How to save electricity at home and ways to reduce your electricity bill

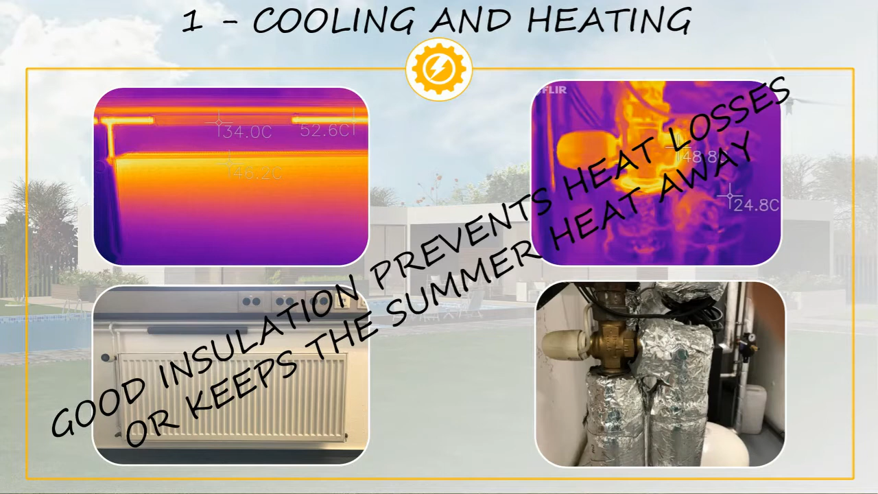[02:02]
And, probably, the most efficient way to save money on heating and cooling is to have a well insulated house. As an example, we are going to show you some pictures that we have taken using a thermal camera, and on those pictures you should be able to see the difference between having good or bad insulation at home.
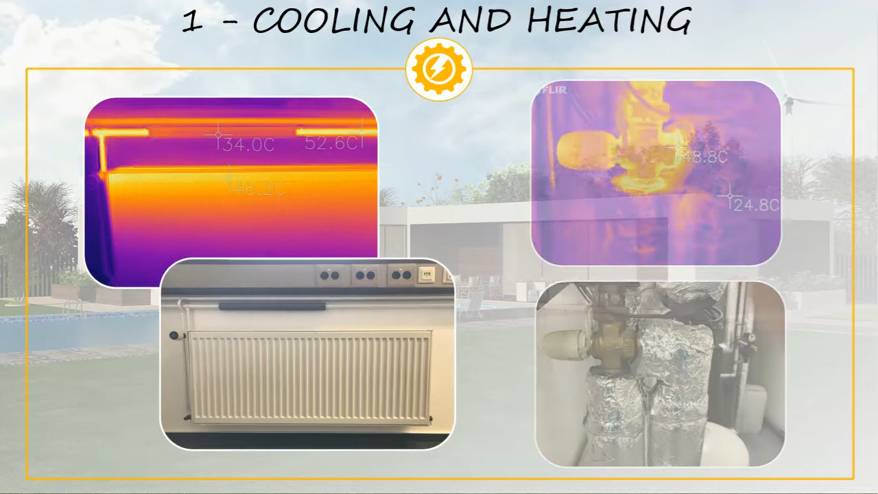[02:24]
Have a look to this radiator, and specifically to the pipe that is supplying hot water to it. You will notice that the pipe is not insulated at all, but for a small part where we have added some pipe insulation to show you the difference between having insulation or no insulation at all.
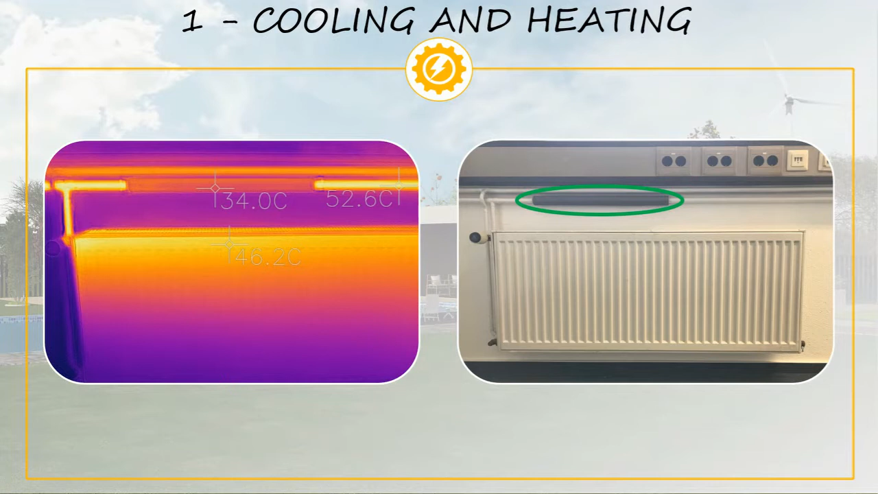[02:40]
Notice that we have highlighted in green the part to which we have added the insulation. Where we have added the insulation, the temperature is 34 degrees Celsius, while on the rest of the pipe the temperature is 52 degrees Celsius. This means that a considerable amount of heat is being wasted by the non-insulated pipes. We consider it as a wasted heat because part of that heat it is directly transferred from the pipes to the walls and then to the outside. The heat transferred to the walls it is not heating up the room.
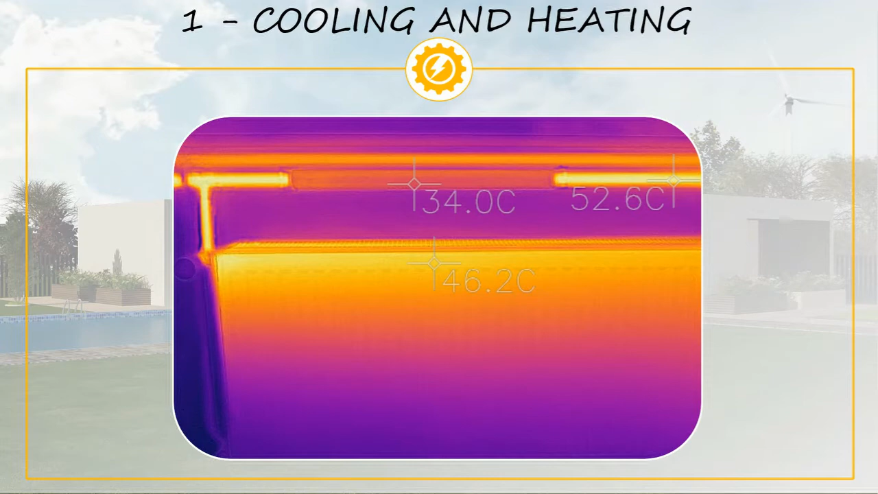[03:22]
Or, even if there is a room where there is no need of using the radiator, for example because the room it is not in use, setting the radiator to zero or to a lower setting will not have much benefit because the non-insulated pipes will keep heating up the room. In contrast, have a look to some well-insulated hot water pipes. We live on a building of recent construction where all the pipes are well insulated, and this is preventing any unnecessary heat loss. This may not be your case if you are living on an old house,
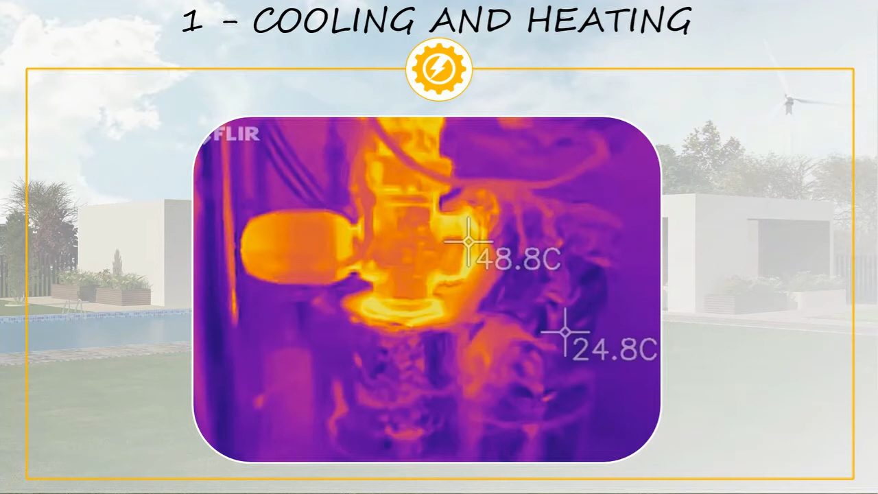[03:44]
so you may want to have a look on how well insulated your hot water pipes are. And also, have a look to your boiler's insulation.